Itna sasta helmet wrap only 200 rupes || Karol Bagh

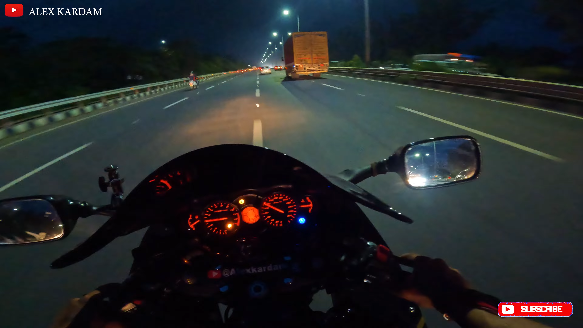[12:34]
अब ये कौन सा टाइम है बारिश का?
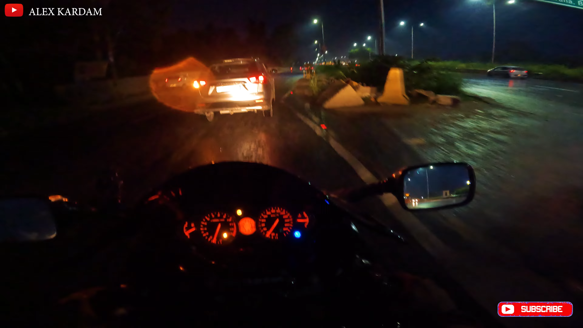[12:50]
हाँ ये कौन सा टाइम है बारिश का भाई साहब? घर पहुँचते वाले हैं बस, थोड़ी सी दूर है और बारिश शुरू होगी यार। अभी उतरती थोड़ी देर बाद, इसके नीचे चलते भाई, इसके नीचे स्टे करेंगे। पटापट हो रही है, पटापट नीचे स्टे करना पड़ेगा भाई।
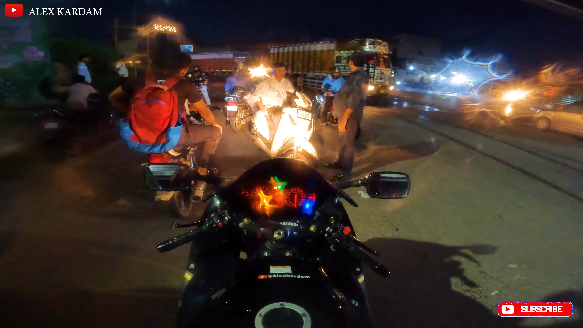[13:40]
ऐसा भाई बारिश से मैं चल लिया यहाँ रुक के भी करेगी। ओ सकुटी मार जा मार जा।
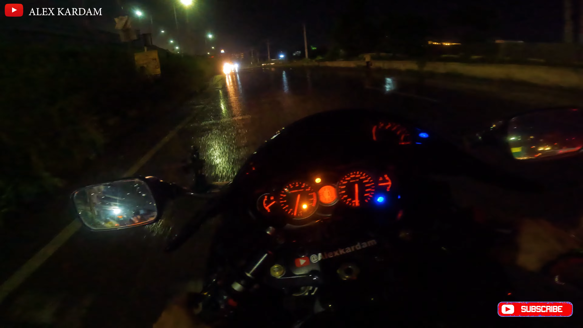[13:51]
ओ बेटा मुझे लग रहा मैं गलत लिया है साइड, यहाँ कोई पानी पूनी गिर देगा, कर देगा काम 35।
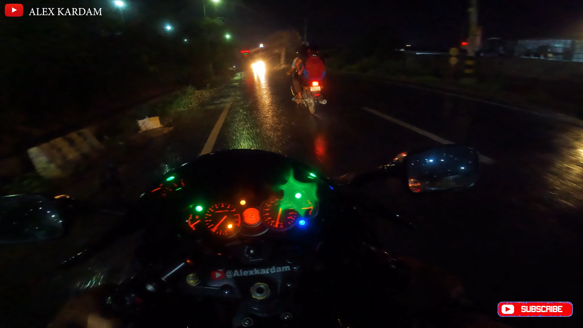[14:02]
मैं कभी भी अपनी हायाबुसा ना लाता इस साइड से, आज ही लाया हूँ और आज ही बारिश आ गई। तेरी की आदत तेज हो रही है भाई बेटा, अब नहीं आ गई रुकने का भी रास्ता। तेरी की गड़बड़ हो जाएगी यार।
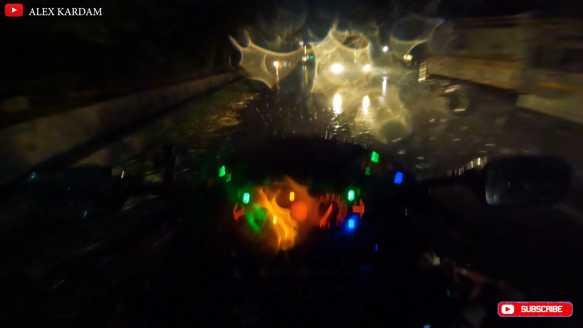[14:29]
वहाँ तो होना रही थी, यहाँ कहाँ से होगी? ओ कितने जा रही है गड्डी,